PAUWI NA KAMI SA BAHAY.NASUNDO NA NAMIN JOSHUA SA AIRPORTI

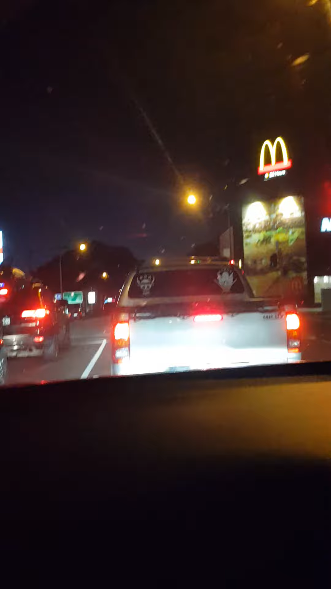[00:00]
So mga friends, nandito pa rin kami sa New Plymouth, Magdo. Yan, dyan kami kumakain ng pinipapa mo.